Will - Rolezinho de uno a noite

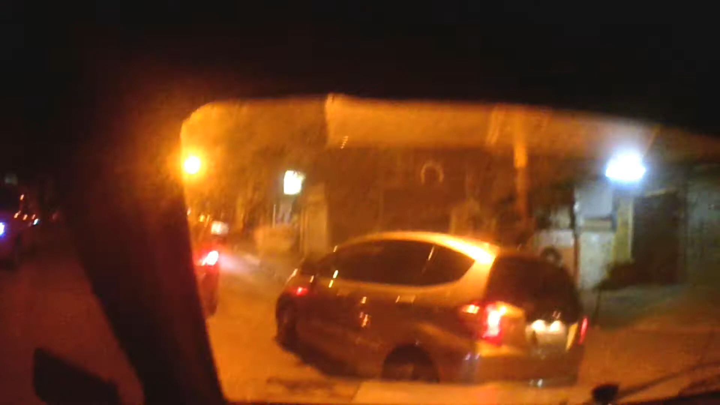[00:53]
Puta merda, eu fiz cagada já Galera, não faz isso não hein O pessoal ainda tá olhando pra mim, o que esse cara tá com a câmera aí na cara aí Vou tentar não mexer muito
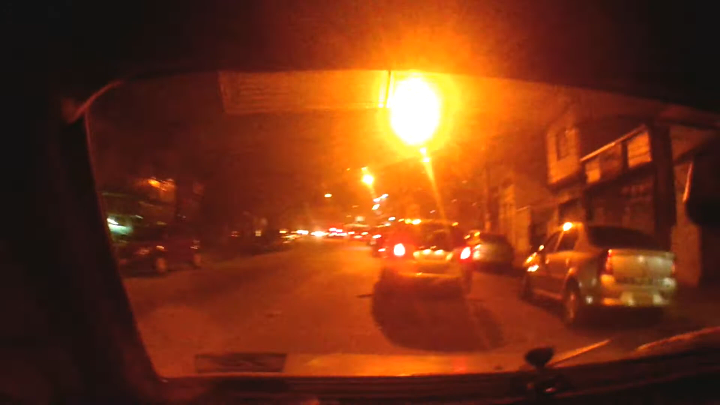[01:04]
É que ainda não consegui arrumar o ângulo Não consegui arrumar o ângulo ainda Aí fica meio estranho Mas aí ó, consegue ver certinho dentro do carro? Na hora que eu precisar olhar pra algum lugar Vocês também vão ver o mesmo ângulo que eu, entendeu? Exatamente o meu ponto de vista
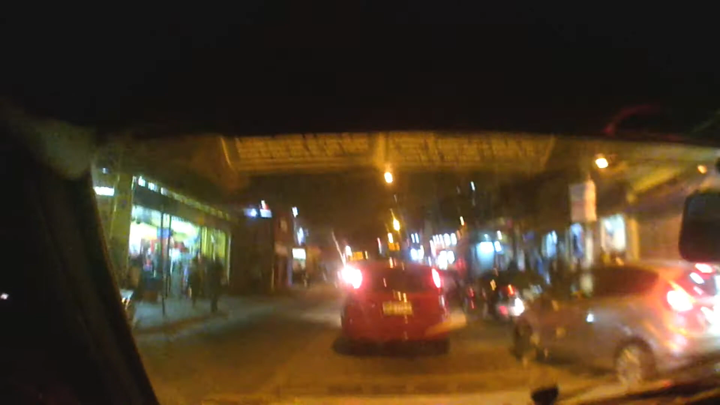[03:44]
né Só que É Como que fala? É um clipezinho Que você consegue prender no boné Aí ó Conseguiram ver?
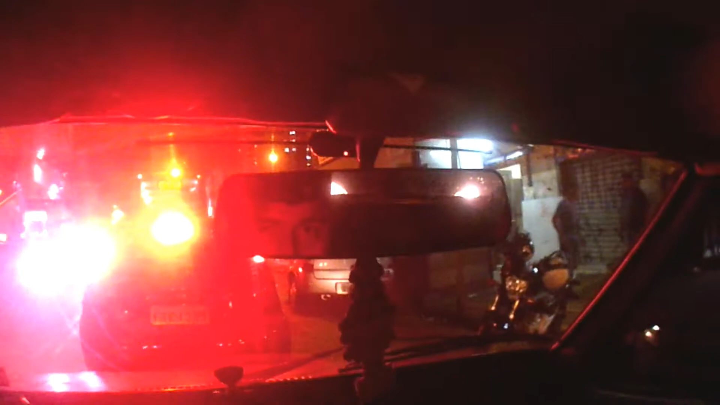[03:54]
O retrovisor mostra aí ó Só que aí eu acho que o ângulo tá muito assim ó
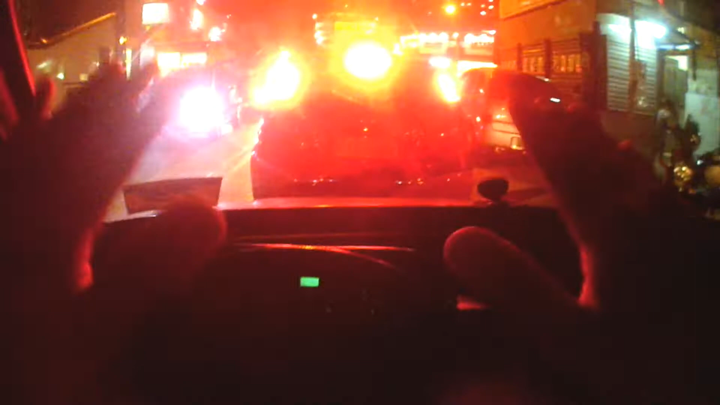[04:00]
Pra cima Por isso que eu tô olhando um pouquinho pra baixo Pra ver se dá uma melhorada Mas eu acho que Dá pra arrumar isso aqui Eu ainda coloquei tipo Um pedacinho de fita na frente da câmera E deixei ela um pouquinho pra baixo Assim pra ver se dá uma melhorada Porque eu acho bacana, né mano Se eu olhar tipo aqui assim Ver o Console do carro, né mano Tudo completinho aqui Ver a parte de trocando as marchas O painelzinho Eu sempre tive Tive a visão já Desde quando eu comecei o canal Já fazer um esquema desse Do carro vlog